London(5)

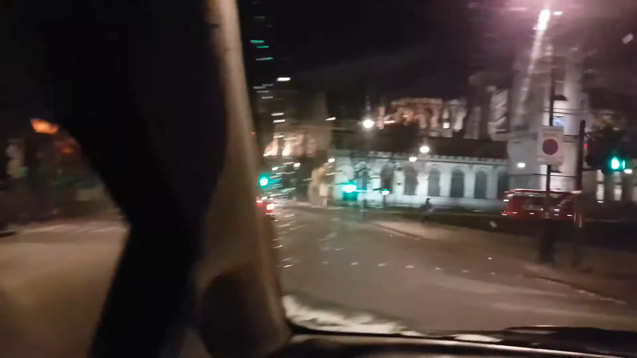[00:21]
Now you can go, you can go round Follow the car, go round Yeah Stop fast
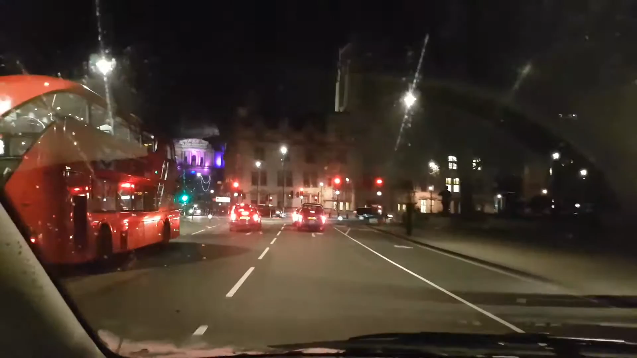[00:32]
Yeah Where's Big Ben? Behind us Is it?
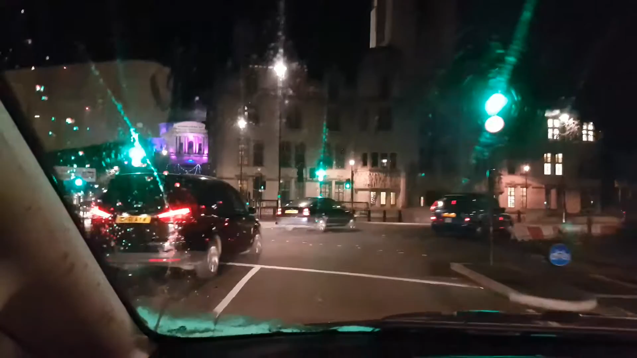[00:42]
Just straight down It's quite a way down Just down there Yeah, that's where I work Wow So you walk along here, do you know?
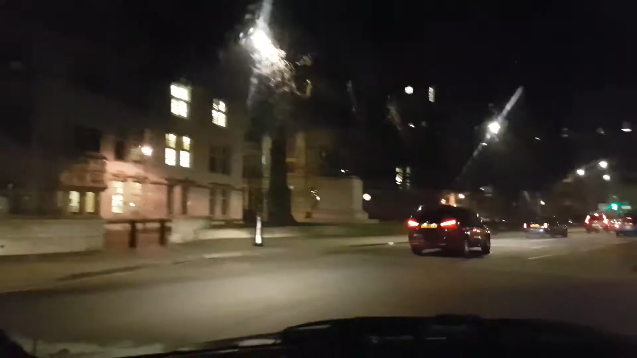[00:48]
Got a tube I'm miles away It's a couple of miles Where is the...
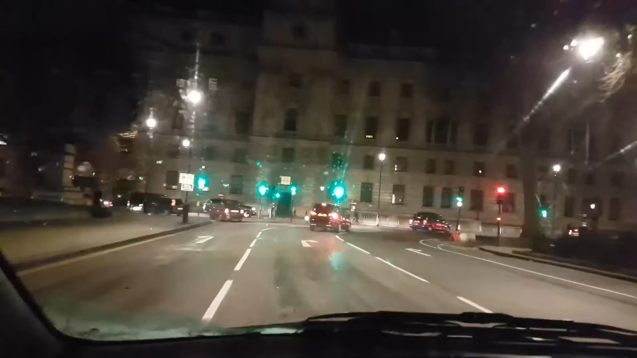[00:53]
Where are we going? Where are you going? Yeah They have to turn to the left Is that white ball then?
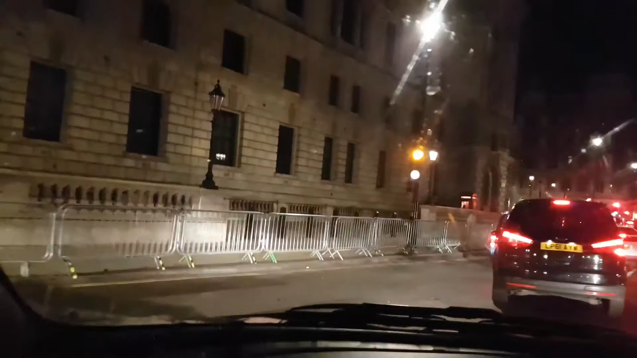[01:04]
Go back Carry on Up we go now Yeah Yeah, that's the cenotaph isn't it there? This Yeah Yeah Yeah So is that, that's Downing Street is it? Yeah Oh wow That's it Yeah, I think it is
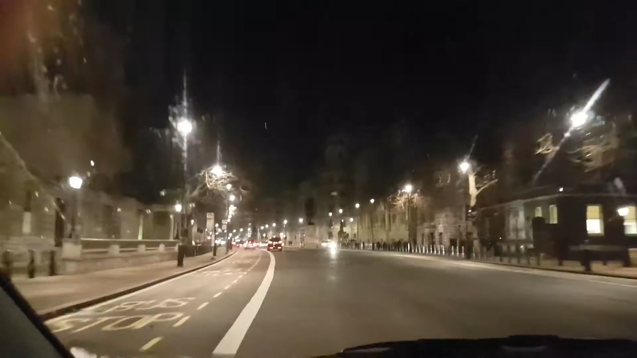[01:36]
Whitehall Whitehall Whitehall Yeah, because it's Whitehall
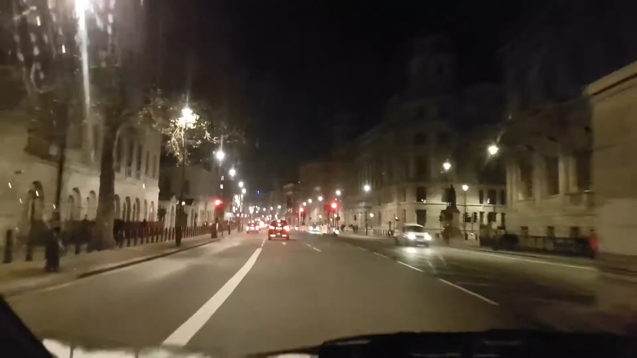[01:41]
I've walked along here I can't remember why I know I've been coming Road closed ahead Richie,